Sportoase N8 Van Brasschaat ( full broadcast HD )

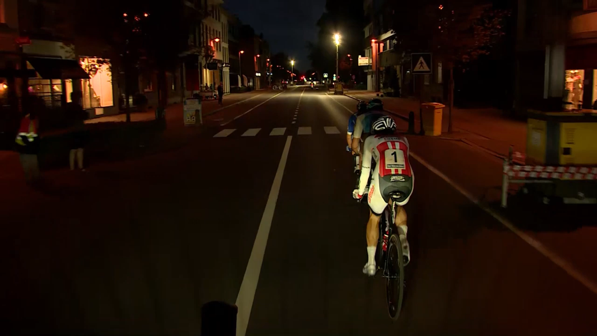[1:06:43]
Dat is wel gevaarlijk. Het is 1 minuut 12. Als ze echt beginnen naar elkaar kijken, kan het heel snel gaan. Maar ik denk van niet. Ik denk dat ze toch wel...
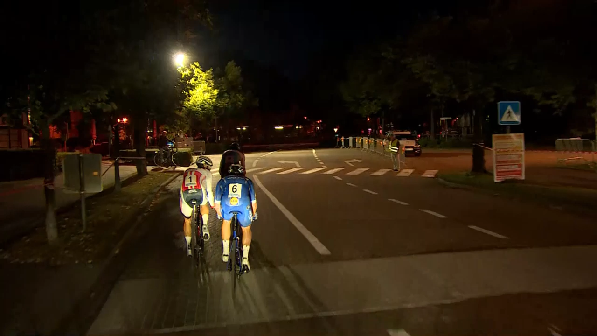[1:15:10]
Kijk, kijk, kijk. Seneschal is naar achteraan gegaan en dan wordt er gesproken. Of is de bond gewoon wat nerveus aan het kijken? Ja, daar wordt toch iets gezegd. Ik denk dat hij super nerveus is. Aanval Stijn van den Berg. Van op kop weer, hè.